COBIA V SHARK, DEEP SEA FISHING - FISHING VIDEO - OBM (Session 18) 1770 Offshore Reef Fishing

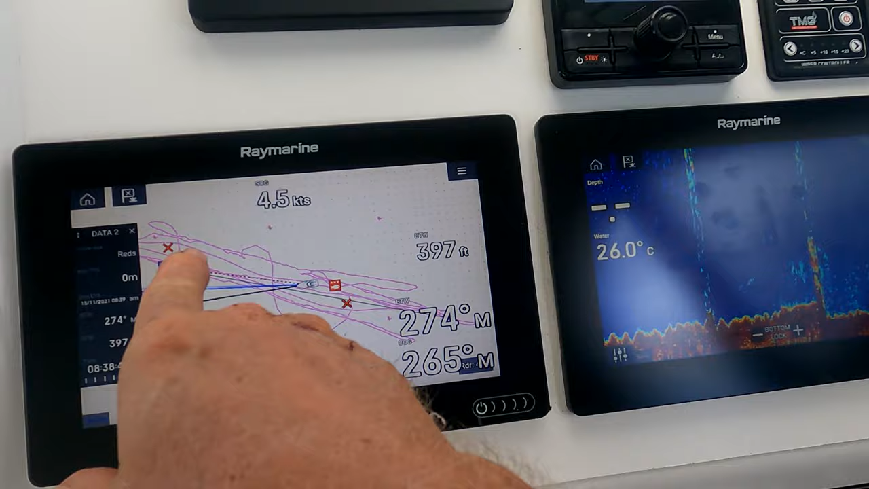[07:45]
On screen: water 26.0°C
it hurts the original mark there but sort of we pulled fish on his other spot so i marked him as well